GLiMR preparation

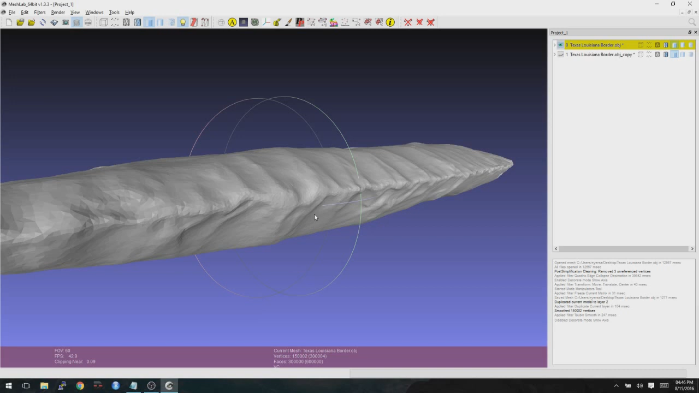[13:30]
And then you can compare it to the scan to see if the scan is true to life or not there.
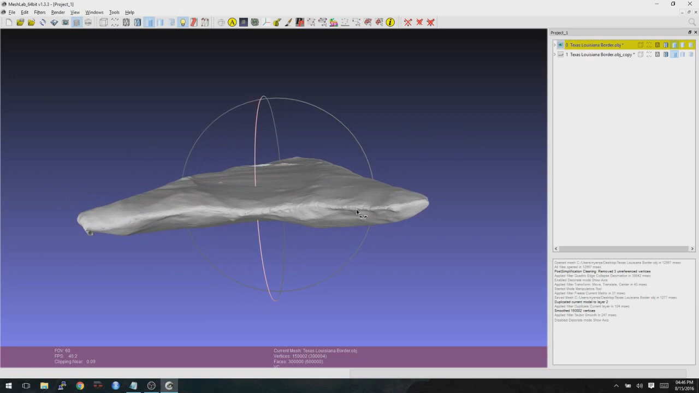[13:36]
Here's a couple more spots.
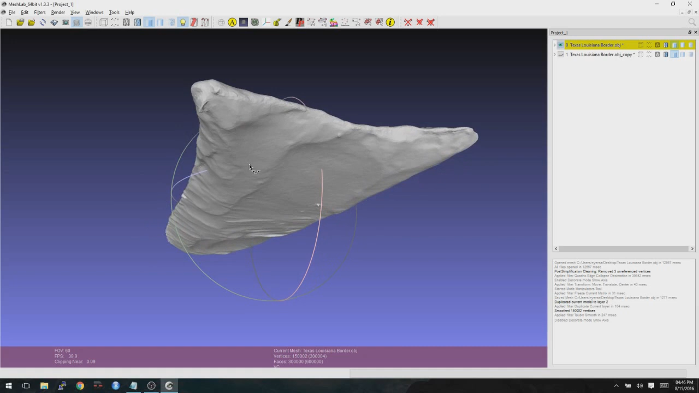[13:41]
So these little things here, these little protrusions, we'll go ahead and fix those in the mesh mixer application that I was telling you about earlier.
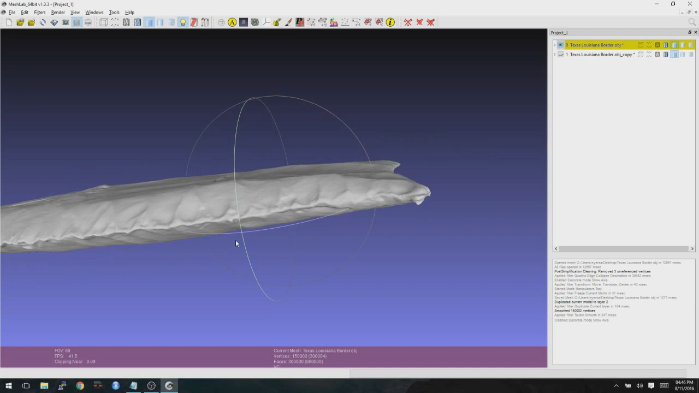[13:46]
However, except for those little problems, this scan is looking pretty good.
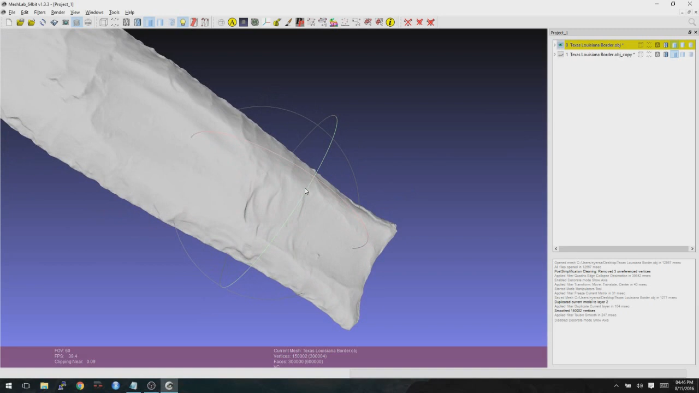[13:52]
So what we'll do is we'll go ahead and make sure that we save this. And this time we're going to export it as an STL file.
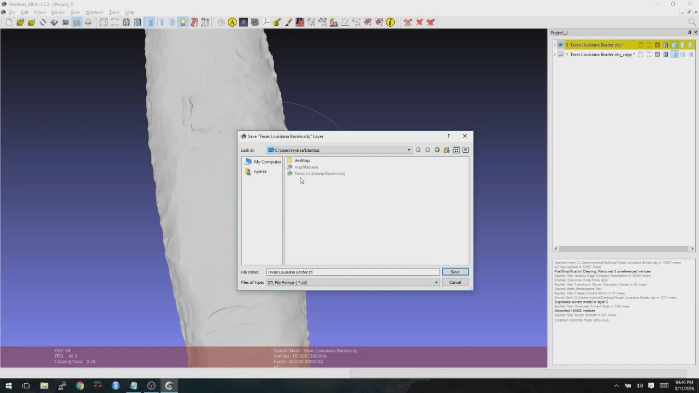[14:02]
And then we don't need the materialese color encoding, but we are going to choose binary encoding for the encoding here. We'll click on OK to save it.
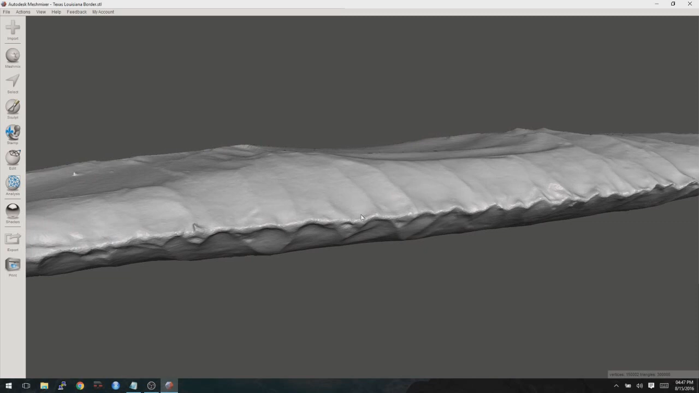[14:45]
And as such, we need to be really careful when we use it,
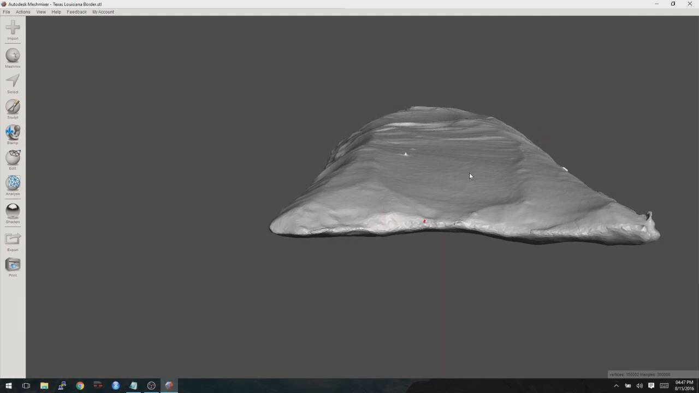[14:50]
because what we don't want to do is to change the geometry, the point itself, and make it not actually a representation of the object that we're trying to represent.
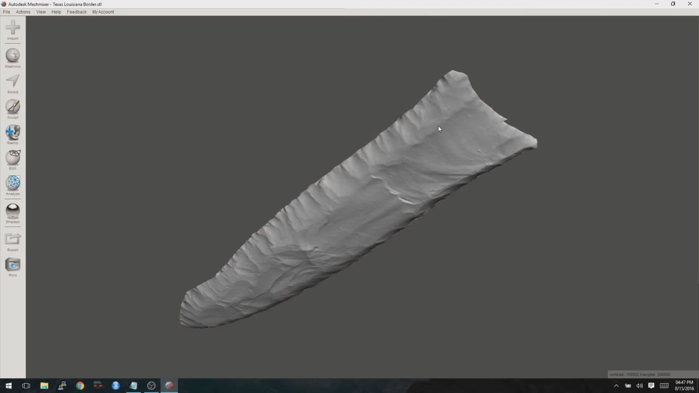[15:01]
So what I'm going to do is I'm going to go around and look for those little areas where I can tell it's obviously got some kind of problem here on the scan. So for instance, that I can tell right away is not going to be a
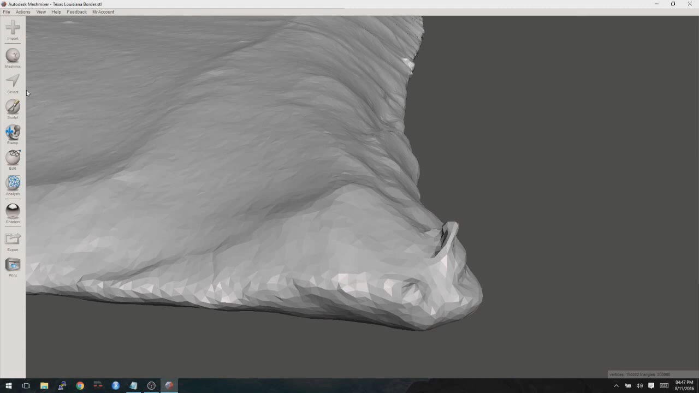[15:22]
typical shape that you would ever see on any kind of stone tool. So you have a choice here where you can either try to smooth things out or you can try to actually just delete them all together and then fill it in. When they really stick out far like this, a lot of times it's easiest just to delete those faces and then fill the hole. So I'll show you that first. So if we go to select, we can set the size of the brush. So I'm going to scroll down a little bit.
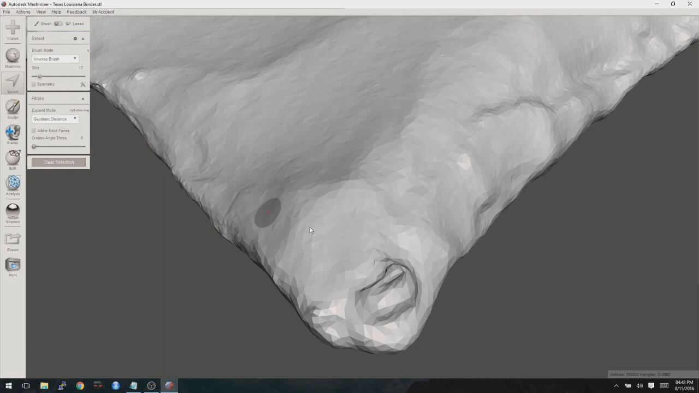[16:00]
There we go. And then if you just click and drag and
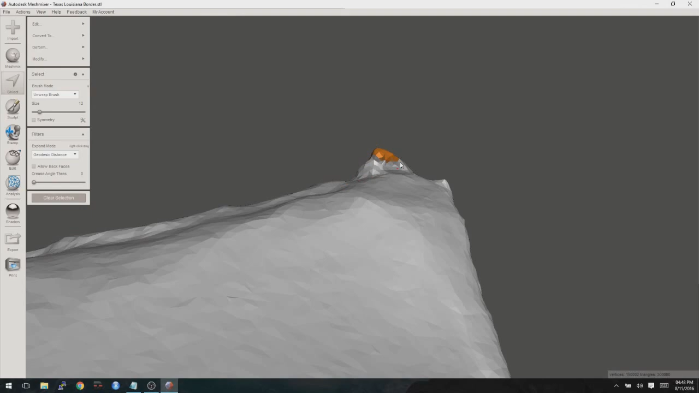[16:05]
click and drag and that lump, that might be there.
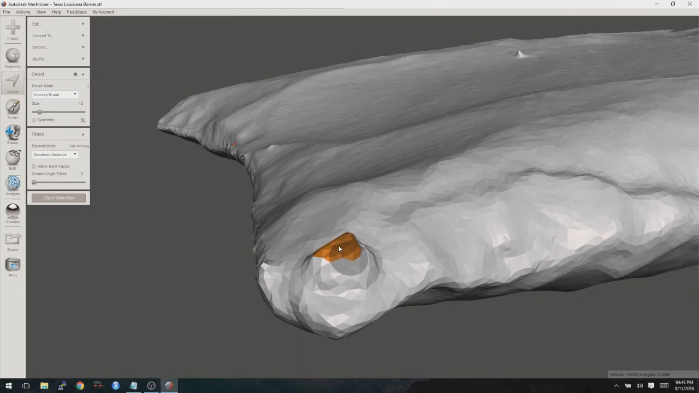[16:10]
So I'm not going to go too aggressive into it. I'm just going to basically delete the outside edges of it.
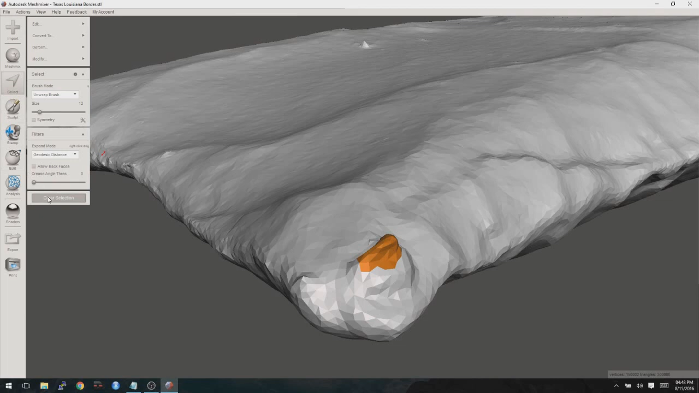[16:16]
So now that we've done that, I'll just press the delete button.
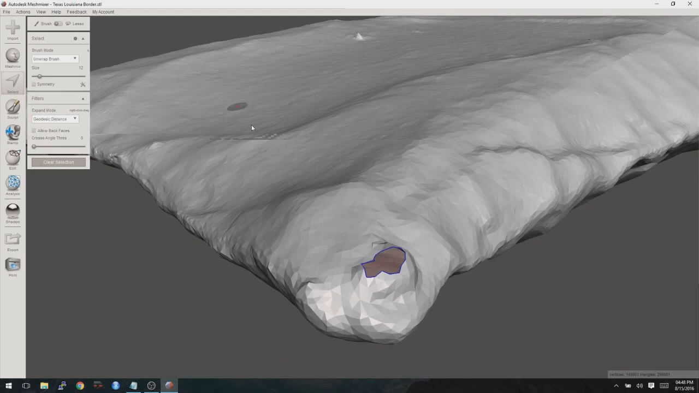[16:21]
And now we can see we have a hole there and we'll fix that in a minute.
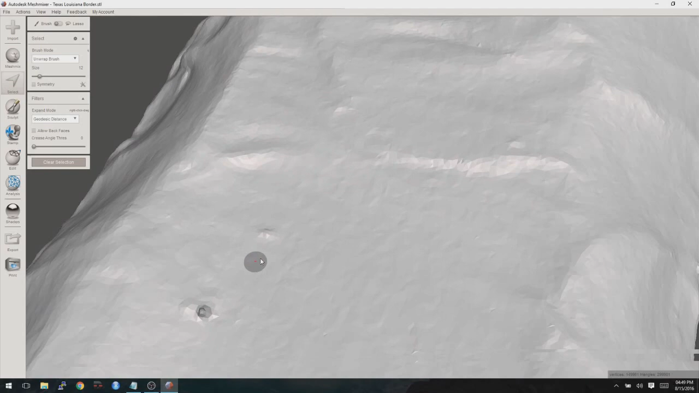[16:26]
So here's another spot where I can tell that that was just a little dot of something that
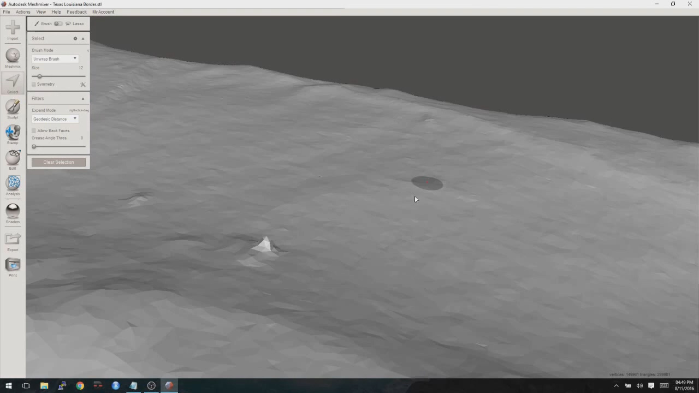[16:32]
was put on there during the scan or a little reflective spot.
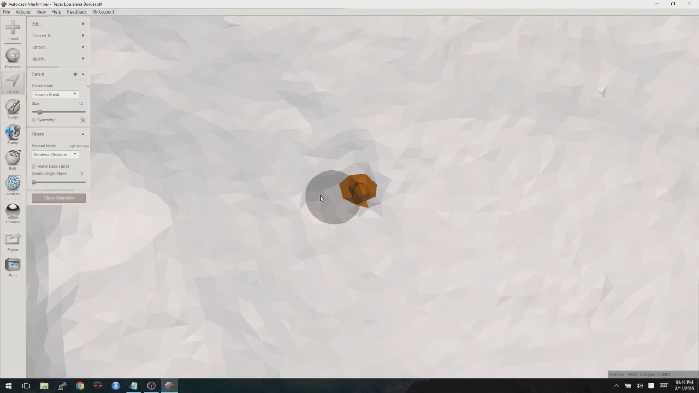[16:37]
And again, we're just basically going to highlight it and then press the delete key to delete it. And we're creating those holes in the mesh there.
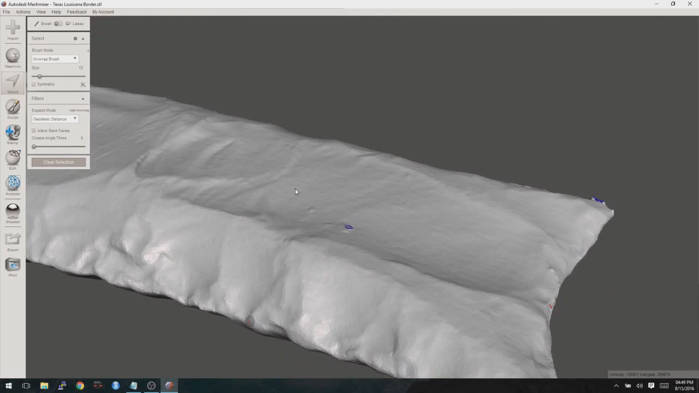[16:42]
Okay, and I believe we saw one on the conversion margin as well. Let's go around the point. There's another one right there. So this time, instead of actually cutting it out, I'll show you how to do this smoothing here.